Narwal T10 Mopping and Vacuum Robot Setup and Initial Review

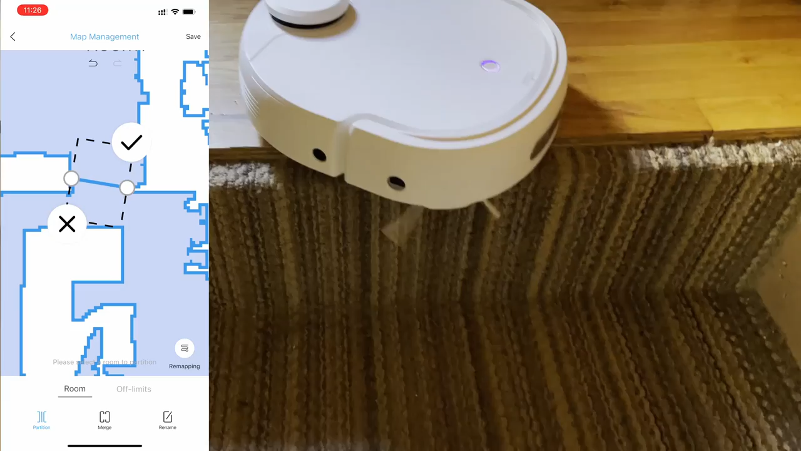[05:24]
but they fairly quickly added more room types, but not the ability to create custom rooms.
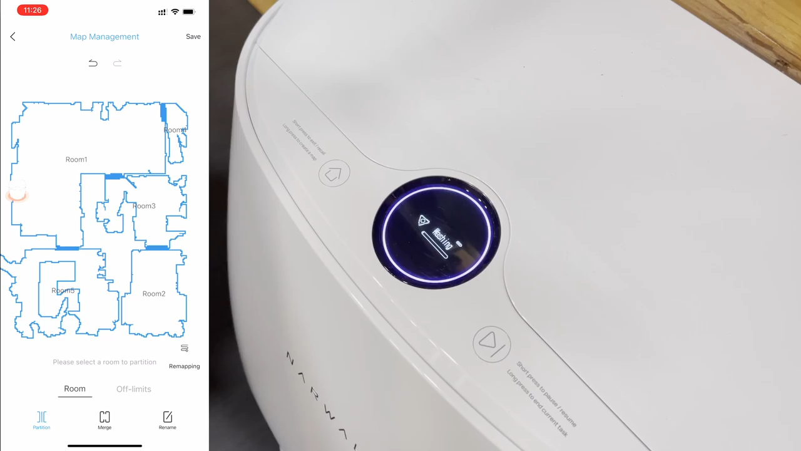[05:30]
This, you can't do custom rooms, and there's very, very few actual room labels.
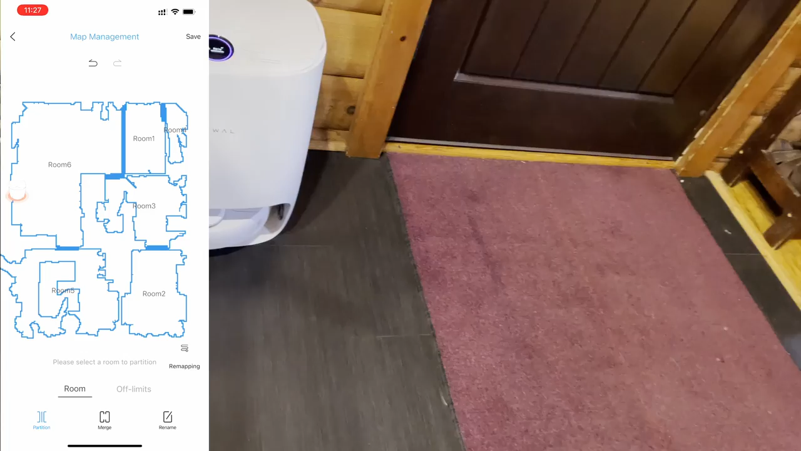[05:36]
So I actually found myself running out of labels and having to either leave it as room 3 or 2 or whatever, or repeat them.